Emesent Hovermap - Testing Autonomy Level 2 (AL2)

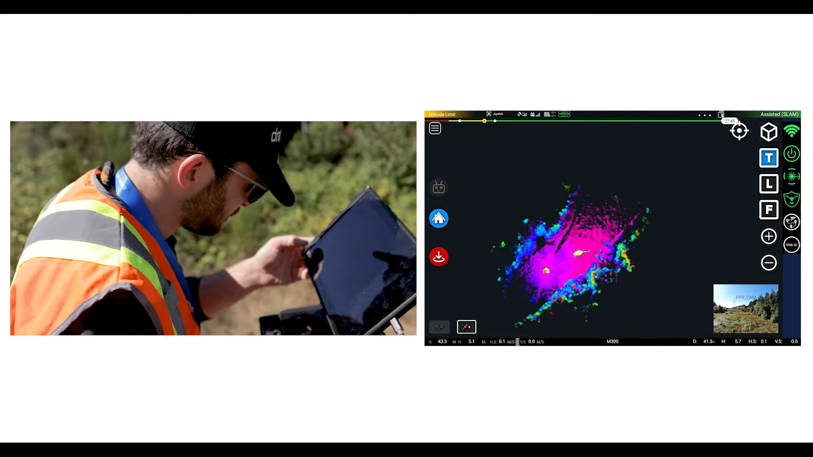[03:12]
and that's for the hover map to go and exploring and if it cannot get to the waypoint it will just hover until
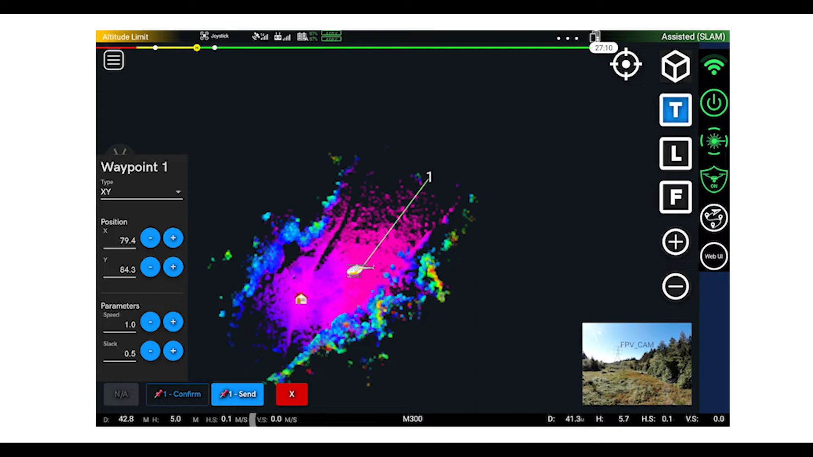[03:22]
I tell it what to do next and if it's out of wi-fi range it will just initiate a return to home uh it will also initiate
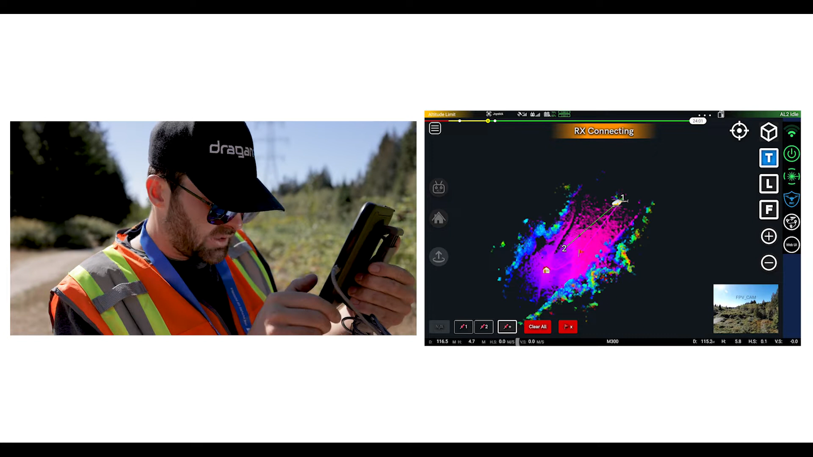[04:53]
which means that the drone will come back and it does take a bit of time to